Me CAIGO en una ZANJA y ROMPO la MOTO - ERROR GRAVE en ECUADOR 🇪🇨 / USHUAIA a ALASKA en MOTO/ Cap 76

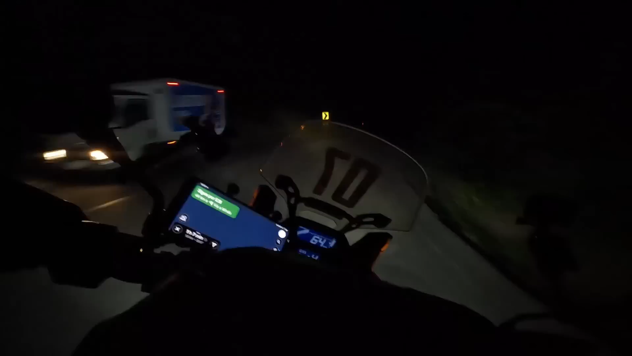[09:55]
La verdad que me agarró la noche, pero me comprometí a llegar. No tengo otra que seguir ruta de noche.
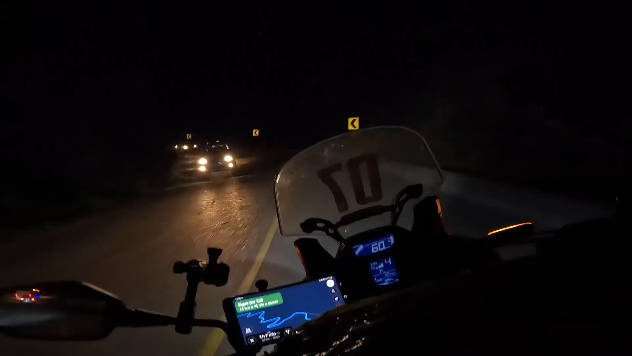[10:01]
Vamos tranquilo, despacio. Me contaron que Mindo es un pueblito muy muy lindo en las sierras y que hay un montón de actividades para hacer.
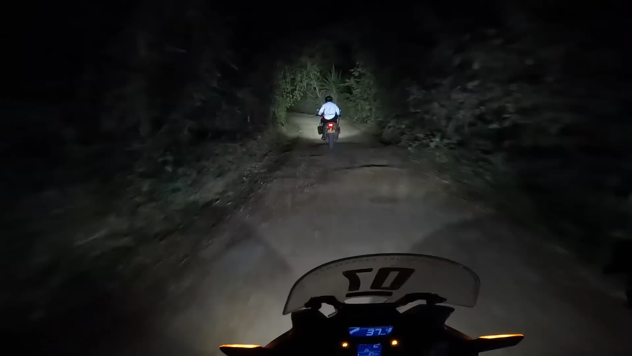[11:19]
¡Qué espectáculo! ¿Y lo que es esto? Che, me gusta esto, Está poniendo linda la cosa. Hacía bastante que no hacíamos tierra. Les cuento que Dani es colombiano, es de Bogotá. Está arrancando la vuelta al mundo en moto. Estamos todos en la misma.